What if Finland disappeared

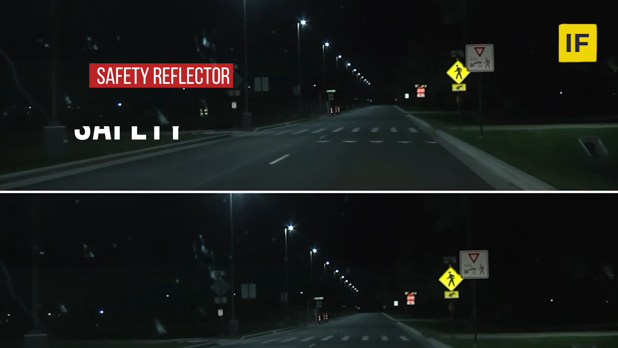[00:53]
Safety reflectors, how it helps drivers giving time to slow down in dark conditions and avoid accidents on the road.